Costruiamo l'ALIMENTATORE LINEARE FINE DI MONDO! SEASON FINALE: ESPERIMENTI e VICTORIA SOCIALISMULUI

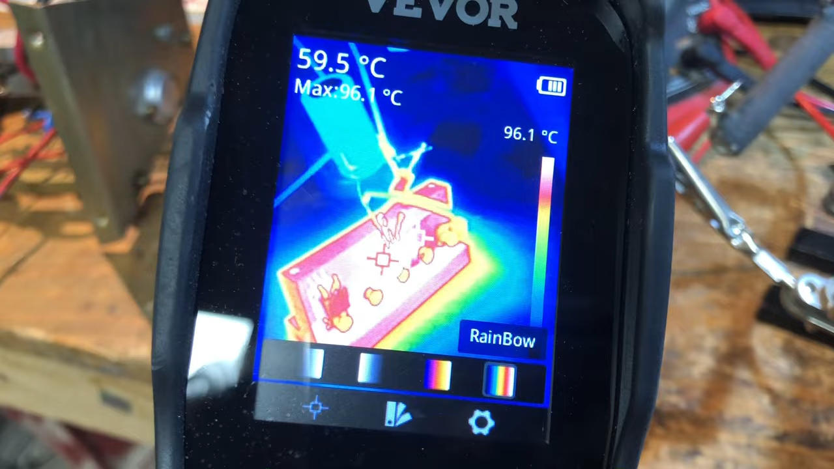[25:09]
On screen: spot 59.5°C, max 96.1°C, scale top 96.1°C
Adesso non di molto però Basterebbe una ventolina Qua sono rimasto fisso a 1 Ampere E qui la resistenza
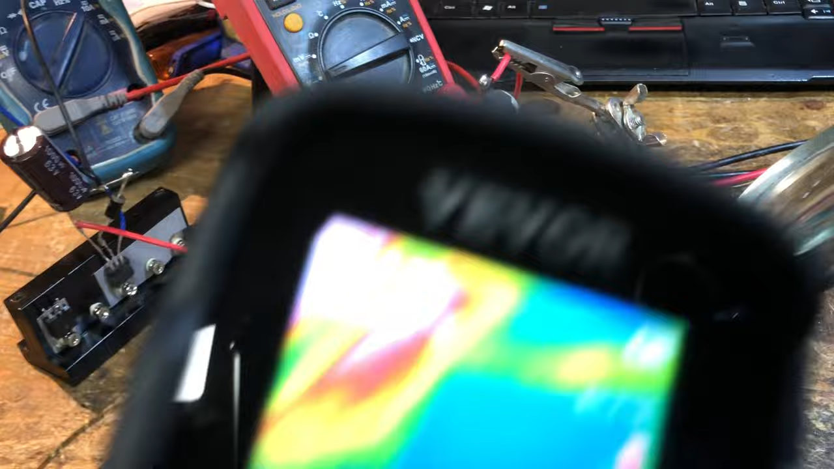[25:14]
è A ben 140 gradi circa Lui non fa
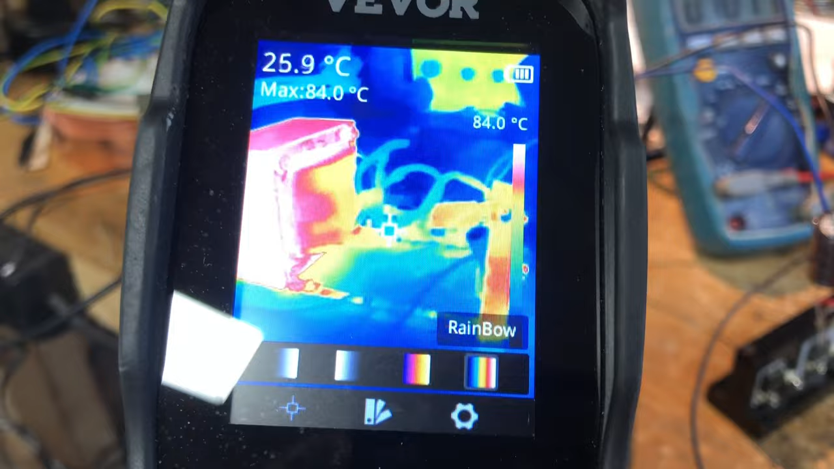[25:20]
On screen: spot 25.9°C, max 84.0°C, scale top 84.0°C
una piega Questo sta sotto i 100 gradi Ecco 98
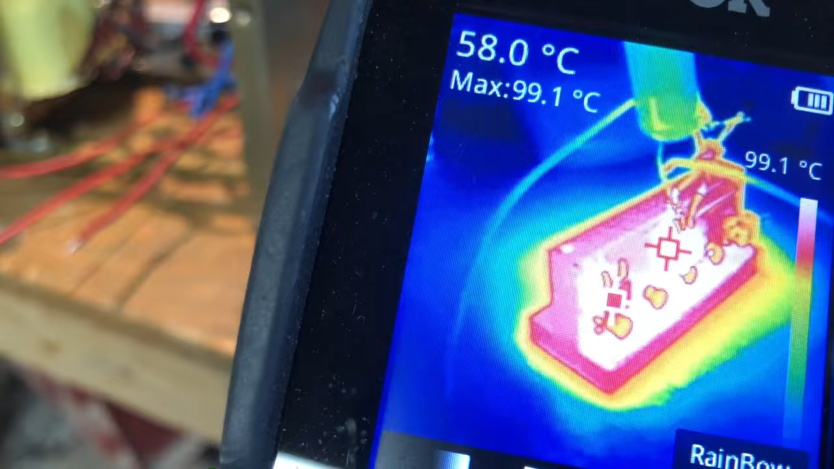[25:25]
On screen: spot 58.0°C, max 99.1°C, scale top 99.1°C
adesso Però è acceso da una decina di minuti E il dissipatore
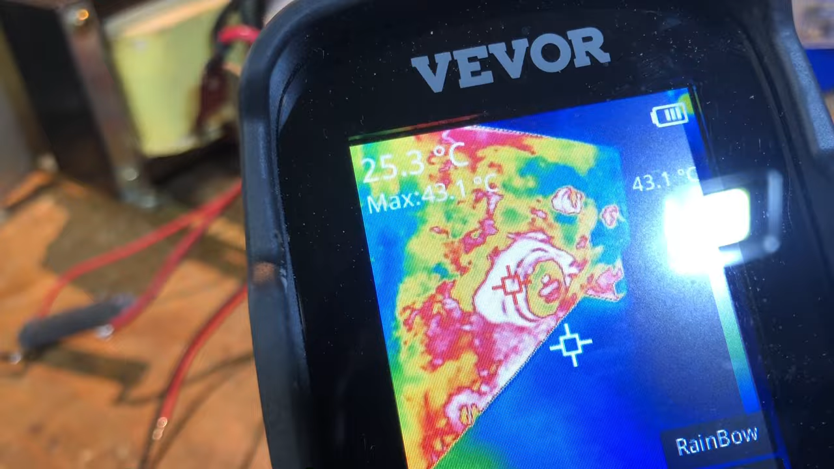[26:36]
On screen: spot 25.3°C, max 43.1°C, scale top 43.1°C
Che non è per nulla Poco efficiente Anzi Devo dire che Scalda abbastanza poco Ma mi riscalda Bestia Il resistenzone
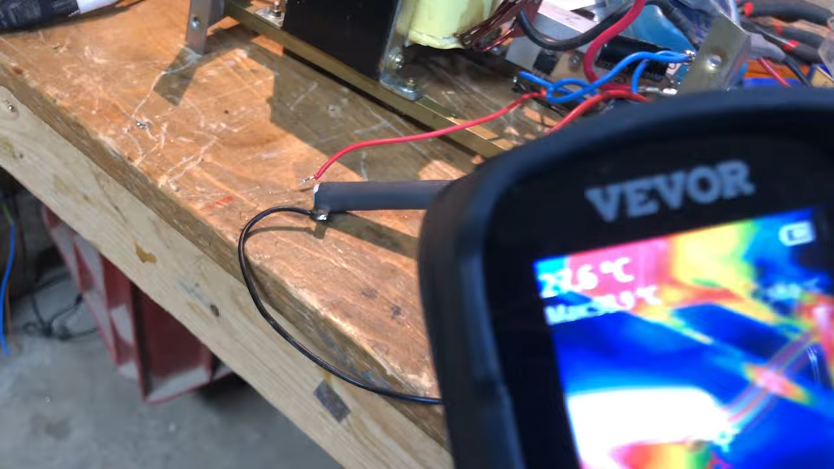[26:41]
Che sta arrivando A 100 gradi Da 5 ohm E lui mi tira fuori 5 volte Abbastanza steadi
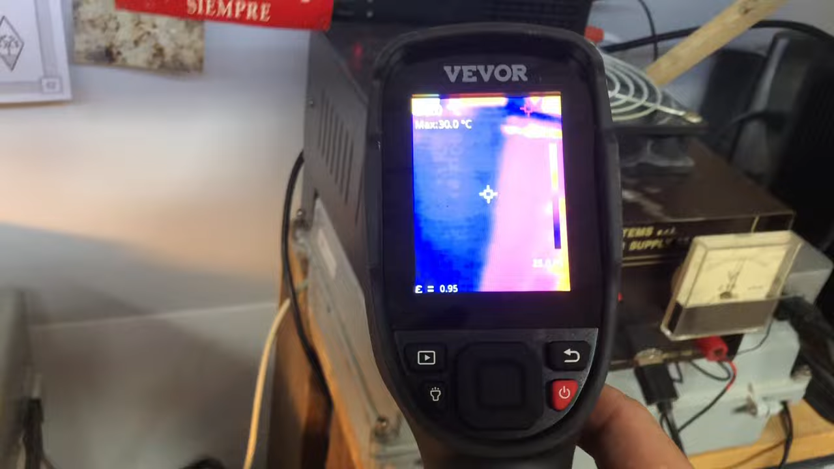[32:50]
On screen: max 30.0°C
Forse dentro C'è qualcosa in più 40-43 Ma è veramente
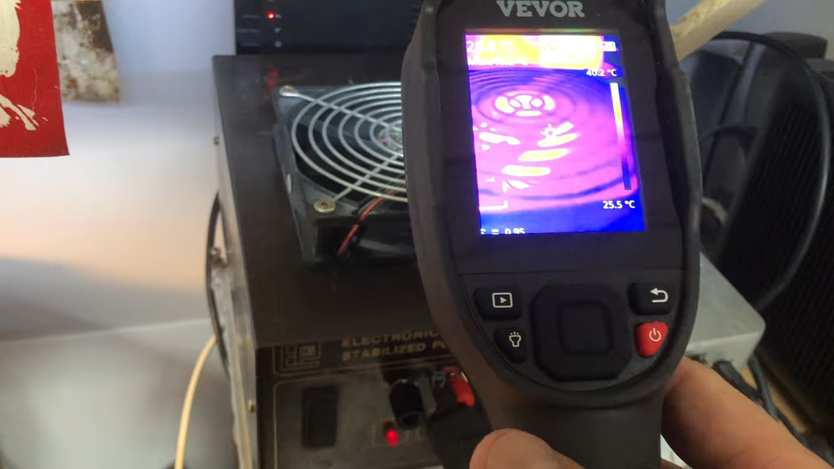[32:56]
On screen: scale bottom 25.5°C
Veramente tranquillo Su 10 ampere Cosa volete che sia